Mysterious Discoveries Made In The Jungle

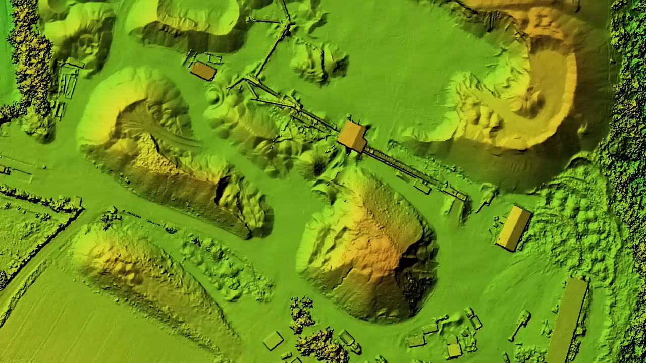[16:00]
The dots appeared to be symmetrically placed structures, sort of like pyramids.